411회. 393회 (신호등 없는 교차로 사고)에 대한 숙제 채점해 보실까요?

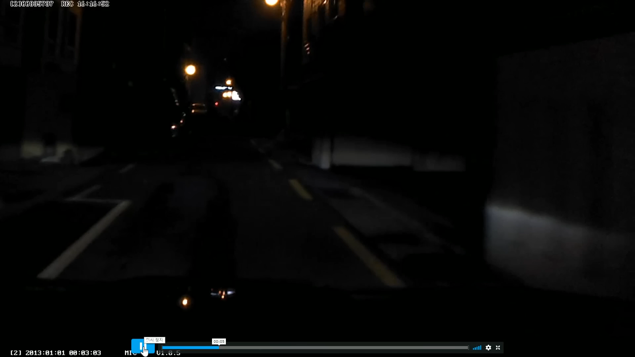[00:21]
차가 천천히 가고 있는데 빨라 보이지는 않습니다. 여기에서 팍! 밀리는 사고였는데요.